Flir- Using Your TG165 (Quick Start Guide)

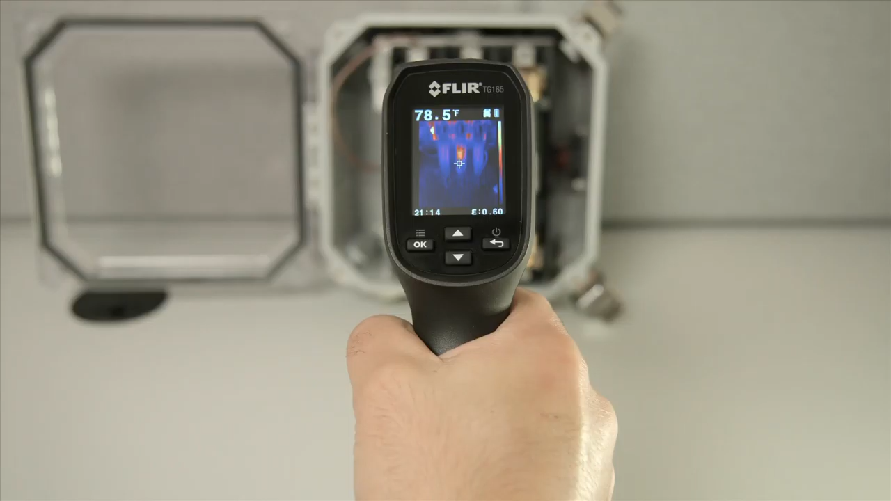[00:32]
On screen: spot 78.5°F
Pull the trigger and the laser pointers automatically switch on. Release the trigger and the image freezes for 5 seconds, giving you the option to save or discard it. Press OK to save or the back button to exit to live view and continue scanning.
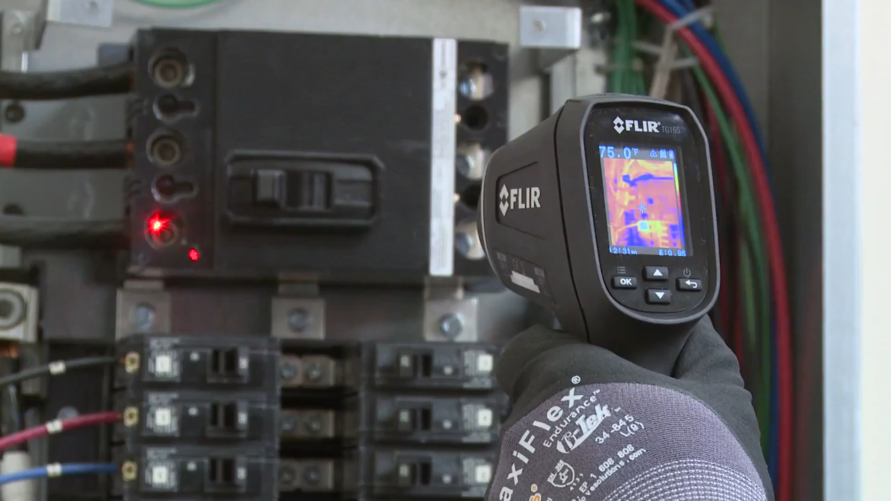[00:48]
On screen: spot 75.0°F
The laser pointers assist in orientation as well as being a reference to your targeting crosshairs.
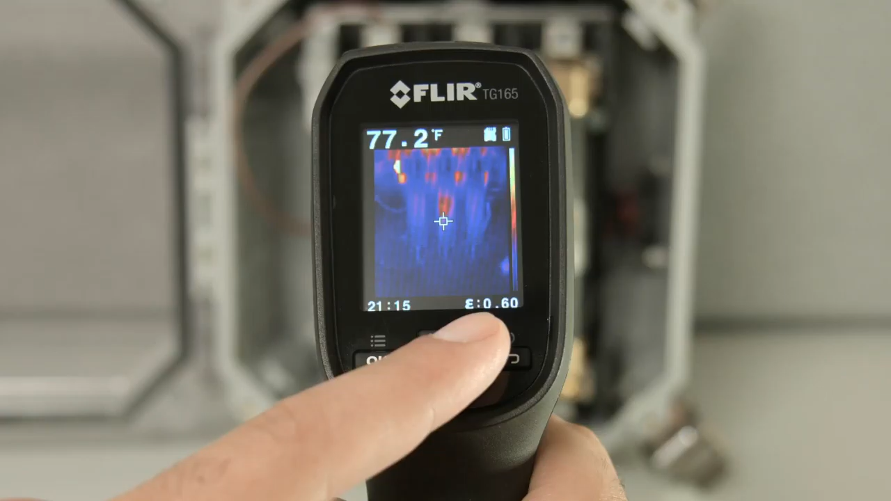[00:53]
On screen: spot 77.2°F
The TG-165 will capture the surface temperature within the area of the laser pointers and display it on the upper left corner of your screen. Saved images will store that reading along with your emissivity data.